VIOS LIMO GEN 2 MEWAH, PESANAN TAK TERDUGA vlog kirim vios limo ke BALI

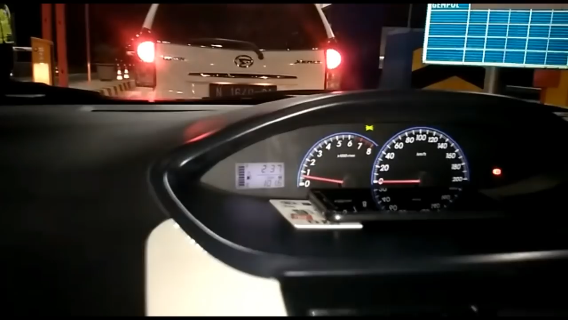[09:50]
Jadi kita turun dari tol keurut Probolinggo. Jadi kita melanjutkan perjalanan kewan Pandura. Bisa kan?